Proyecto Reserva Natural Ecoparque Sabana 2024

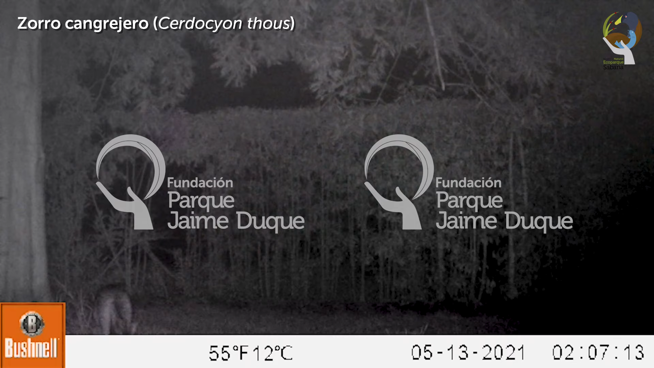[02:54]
Hemos registrado especies de vital importancia, como es el caso del zorro cangrejero, los curís,